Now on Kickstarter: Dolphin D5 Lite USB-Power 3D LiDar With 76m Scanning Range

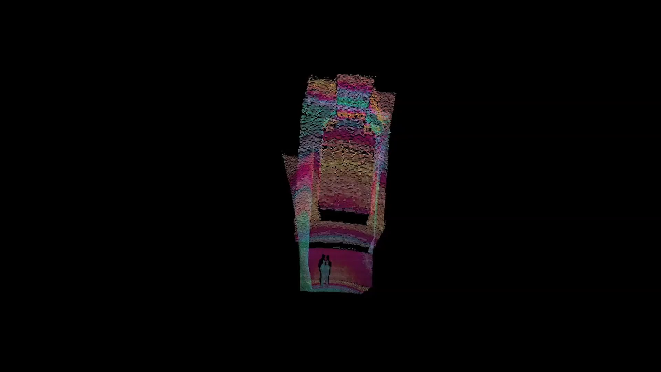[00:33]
saved as trackable cloud points in a compact mobile device.